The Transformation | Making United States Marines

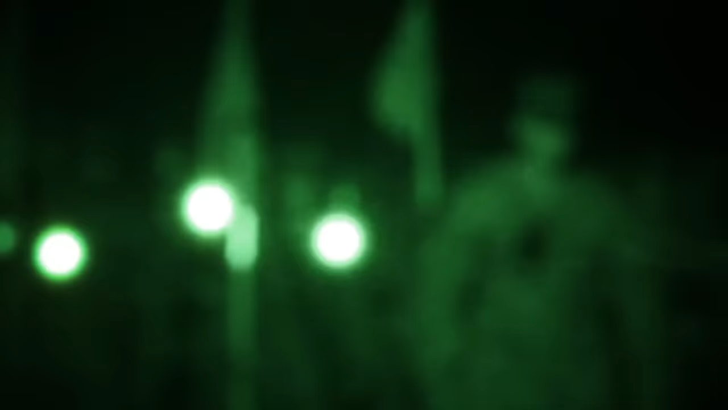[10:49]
On training day 63, the recruits awake at 0200
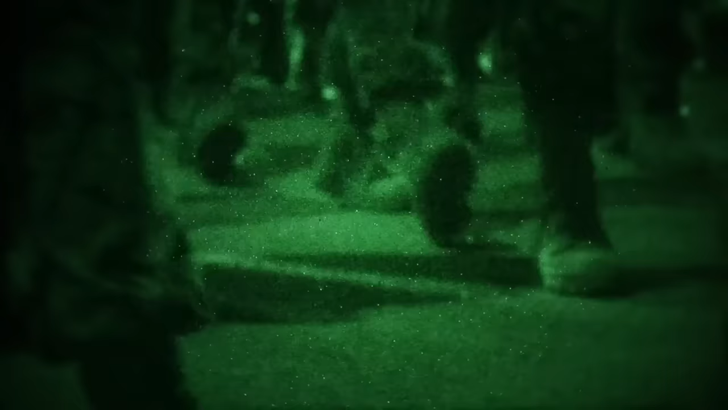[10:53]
hours to begin their 6-mile hike to Page Field.
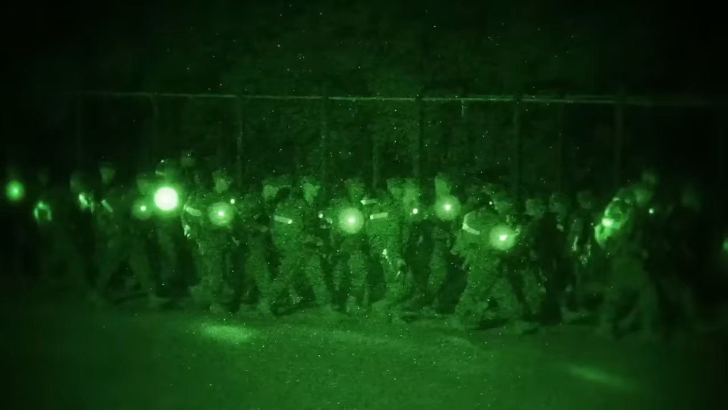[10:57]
Just the first challenge of many for the culminating event, the Crucible.
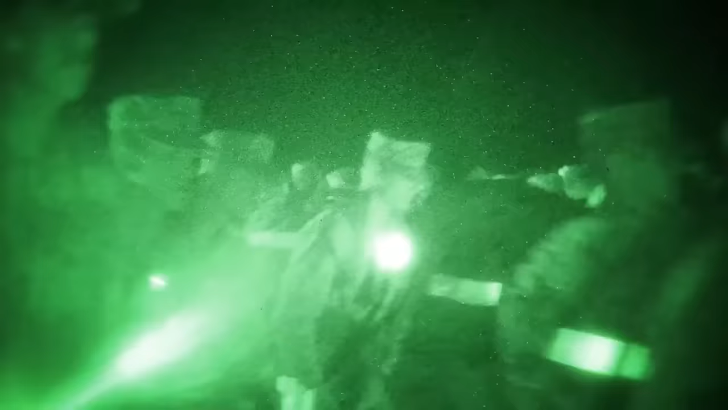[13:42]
Exhausted and hungry, the only obstacle standing between these recruits
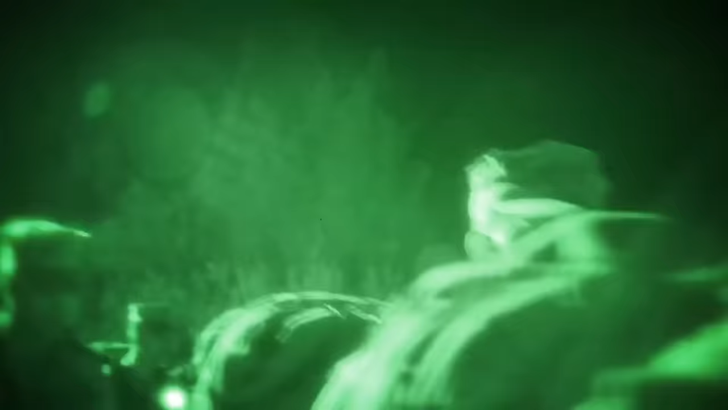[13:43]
and earning the title of Marine is a 9-mile hike to the Iwo Jima Monument.